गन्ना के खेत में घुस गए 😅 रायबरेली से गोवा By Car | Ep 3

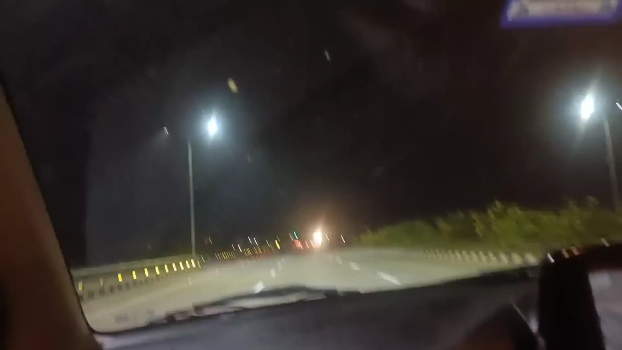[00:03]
ये चोरी नहीं बोलते इसको। सिक्स लेन हाईवे मिला है अभी